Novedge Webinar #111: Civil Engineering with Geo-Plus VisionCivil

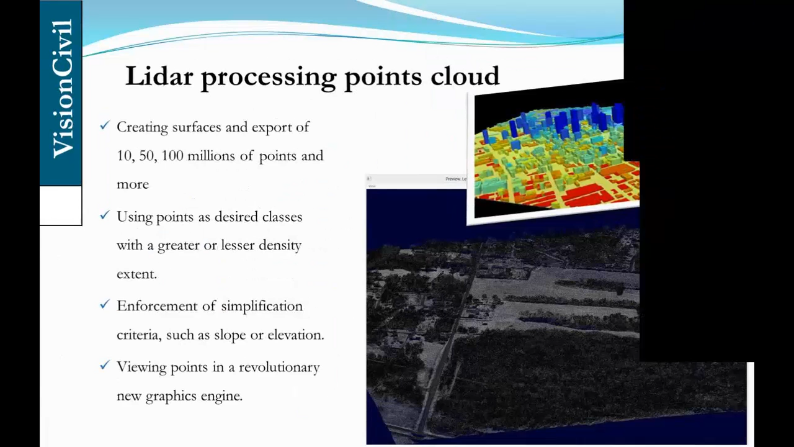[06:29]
Alignment and Template, Volume Calculation by Four Methods, and Drill Core Surface Creation.
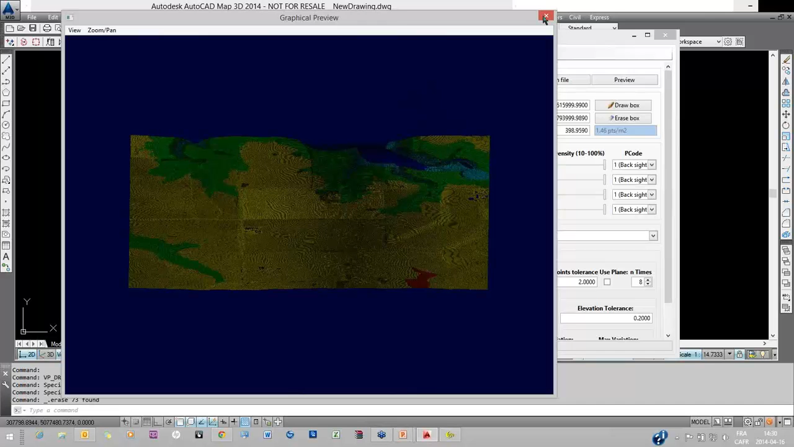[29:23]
So these are 2 million points, and as you see, it's quite easy to move the model with 2 million points, which in AutoCAD would be very painful.
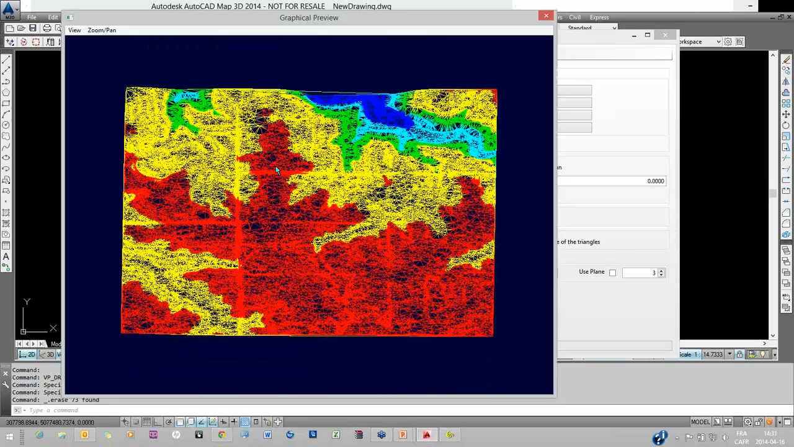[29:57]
So basically, we have less than 10% of the point and still have, so I have
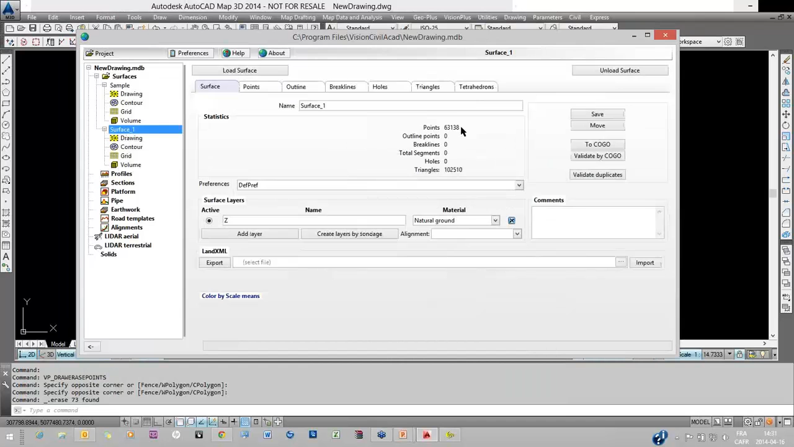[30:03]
63 million points instead of 2,000.
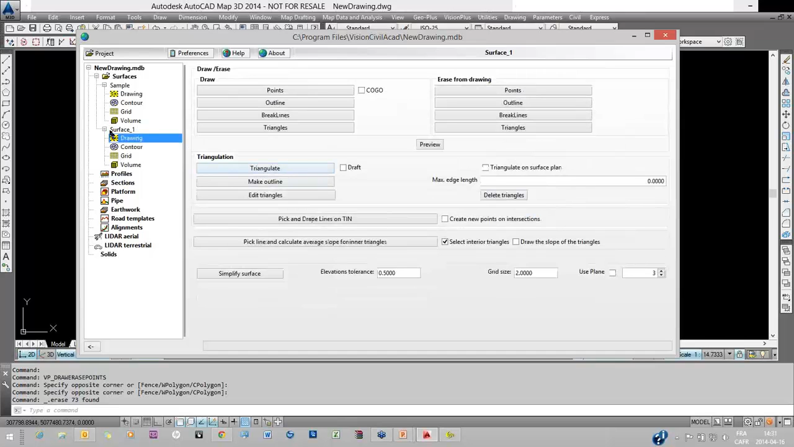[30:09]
But instead of 62,000 instead of 2 million, sorry. So it comes out as very defined where it needs to be.
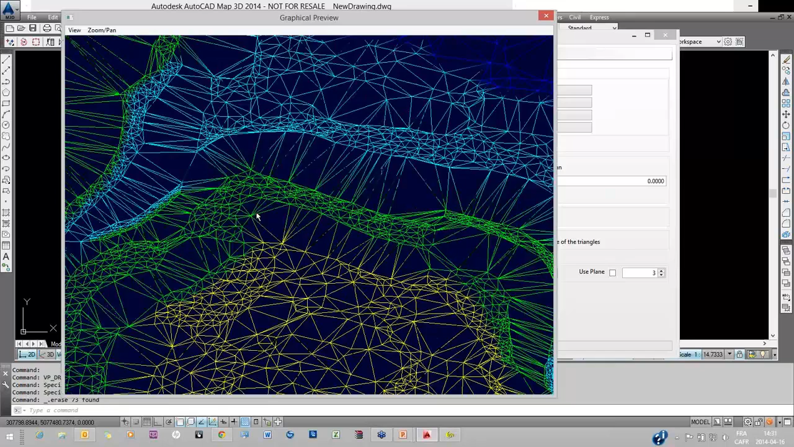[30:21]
So the hills like that are very defined at their contours,
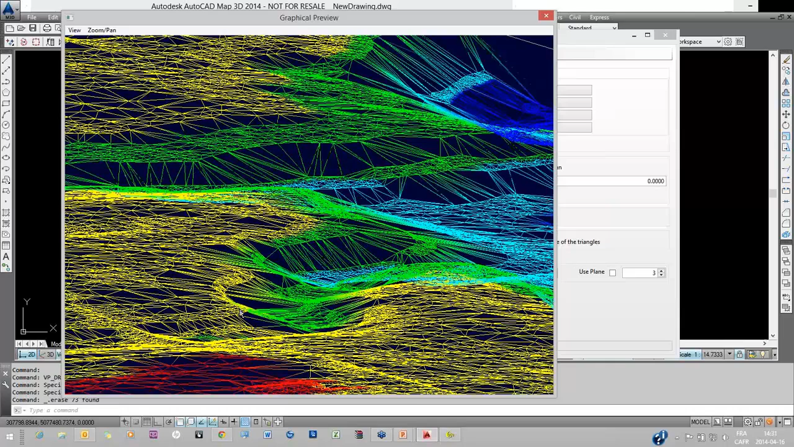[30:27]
but when it's flattened, it's much more spaced out.
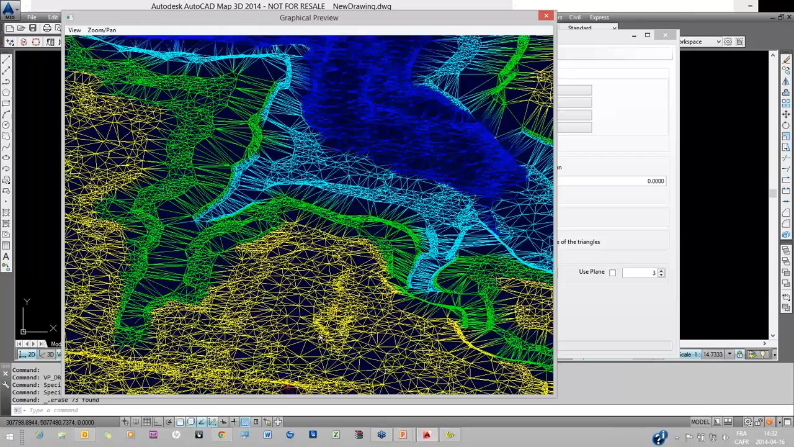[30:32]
So you only keep the points you want. And these I could try,
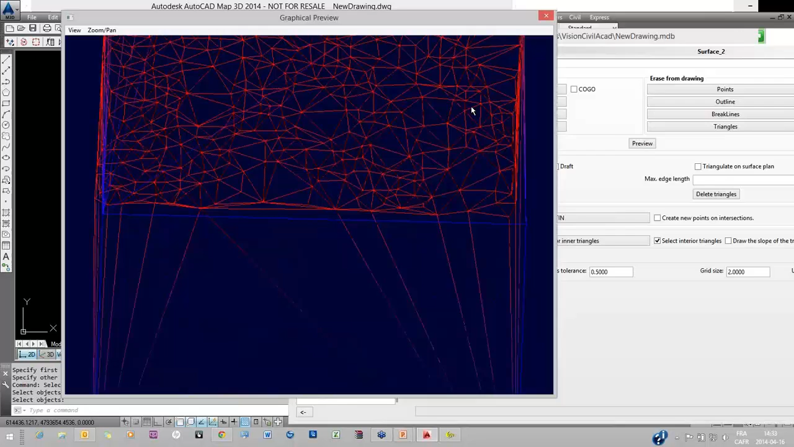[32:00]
here's my outline. Yeah, and my outline is currently at zero because of my the polyline I've picked,
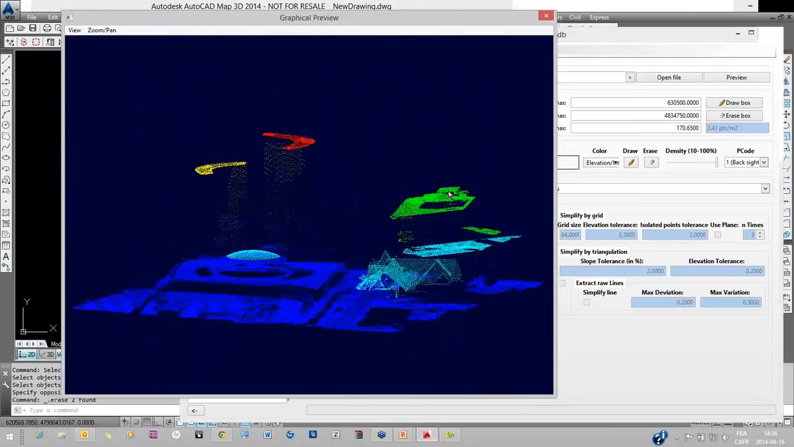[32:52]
It's an open model. And what I'll do with it is I'll simplify by triangulation and extract line from it.
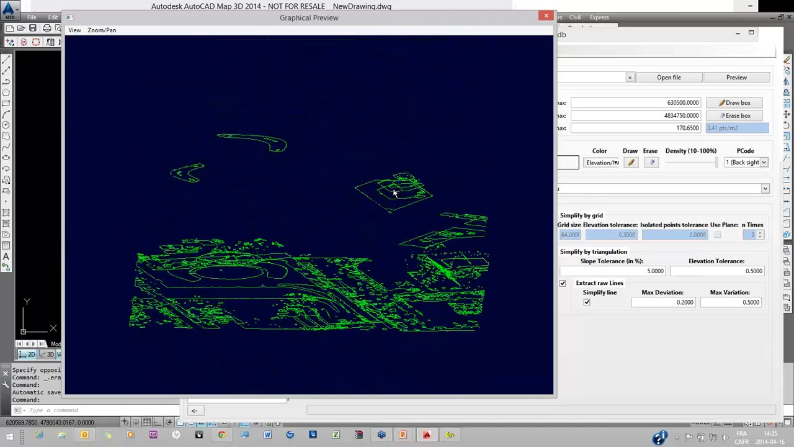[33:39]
so the top and bottom of the buildings can be drawn as such and already
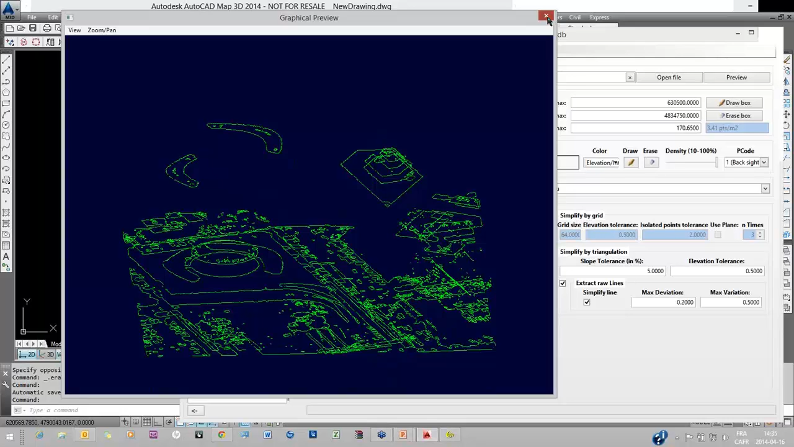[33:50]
transferred in my new surface as break line, as I said. So every break line taken will be there.
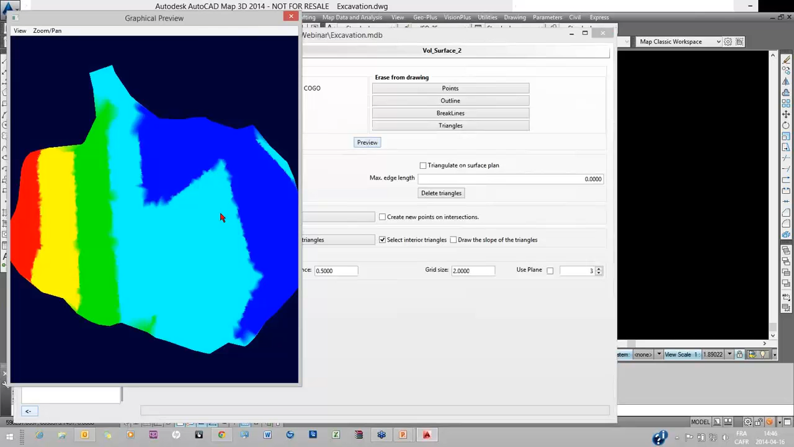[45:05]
densified it as a plate with every point, so it made polygons between each surface.